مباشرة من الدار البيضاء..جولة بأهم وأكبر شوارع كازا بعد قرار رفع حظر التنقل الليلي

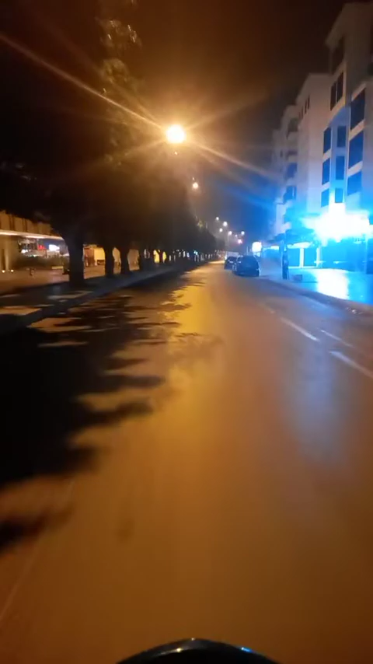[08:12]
هذا الشارع بيرزان بمقربة من مركب محمد الخامس الملعب الشرفي للدار البيضاء اللي كنظن ان جميع المتتبعين توحشوه سواء كانوا جماهير الرجاء او جماهير فريق الوداد.
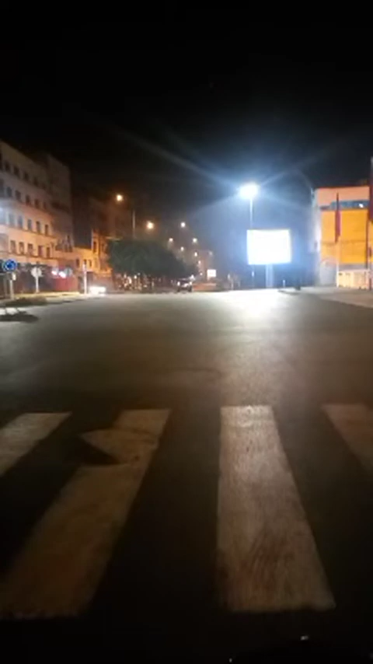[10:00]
بالضبط التقاطع ديالو مع الشارع ابراهيم الوداني.